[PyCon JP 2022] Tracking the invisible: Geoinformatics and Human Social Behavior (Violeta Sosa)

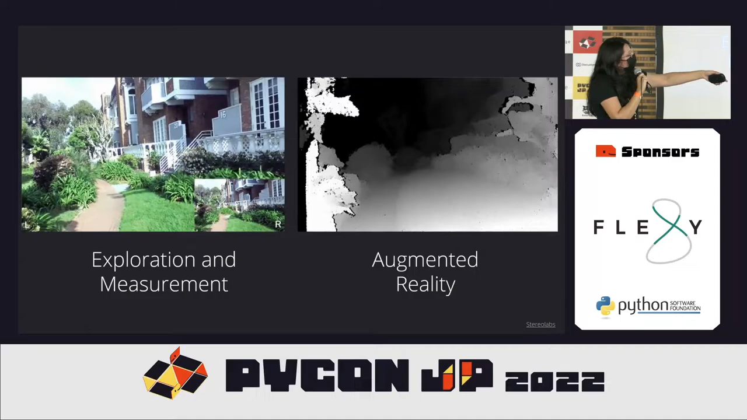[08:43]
So, we can put the camera in a robot or something that is exploring the environment and have this. And on the right side, you are going to be seeing the dev model. So, the darker the color, the farther away, the lighter the color is going to be closer.
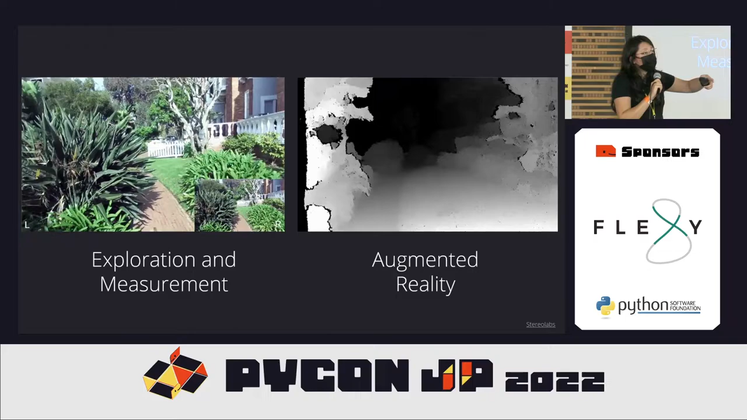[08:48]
And that is going to help us avoid augmented reality. And once we have this data and we struck the skeletons, we know the locations.